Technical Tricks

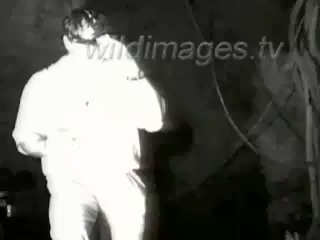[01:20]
Now we're in complete darkness. I can't see my hand in front of my face. The reason you guys can't see me is because there's a night vision camera that sits in near infrared.
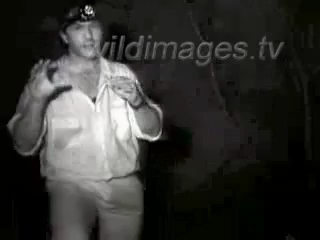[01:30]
There's also light that we can't see. Now, we can see what's happening in complete darkness. 300,000 swift agile bats emerge every night.